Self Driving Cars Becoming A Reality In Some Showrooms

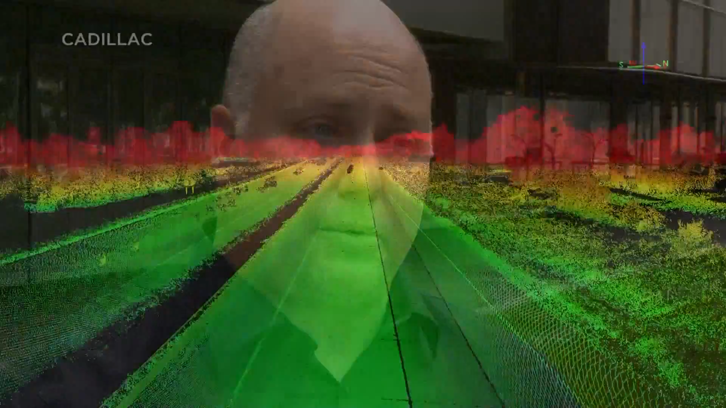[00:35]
We went out and mapped every road that we wanted Super Cruise to operate on with a vehicle that laser scanned the road.